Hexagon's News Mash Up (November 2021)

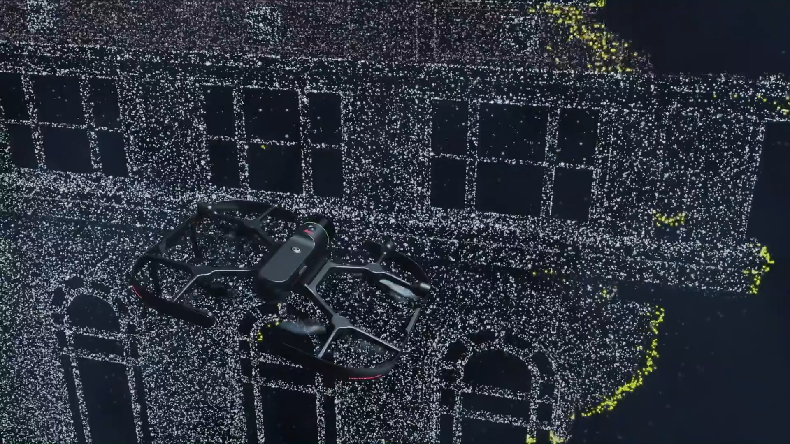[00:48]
creating 3D point clouds by capturing building exteriors, structures, and environments from the sky.